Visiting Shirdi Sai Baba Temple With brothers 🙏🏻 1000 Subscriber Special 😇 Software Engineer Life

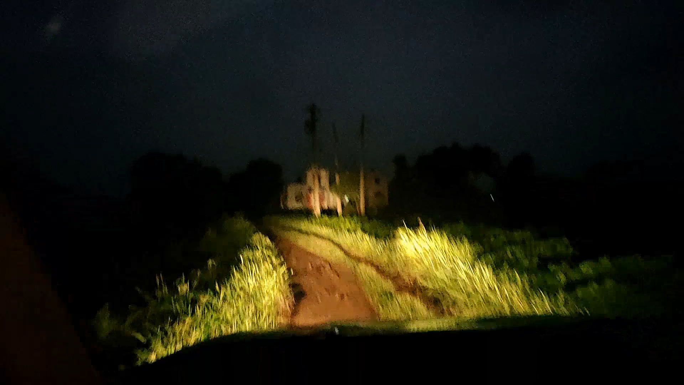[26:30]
चलो जा रहे हैं, बारिश हो रही है ना तो रास्ते से गाड़ी फिसल जाती है।